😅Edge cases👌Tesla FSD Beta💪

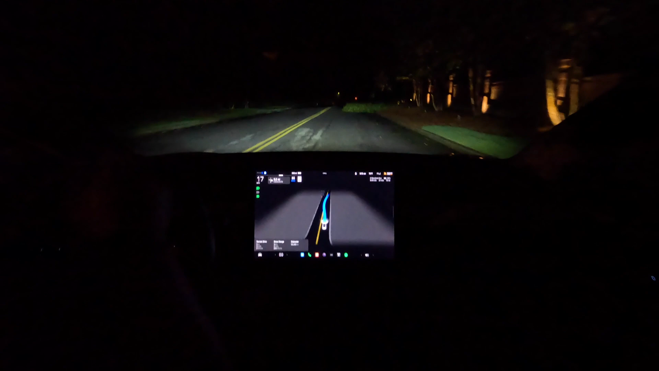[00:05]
we got three on the road FSE went around it no problem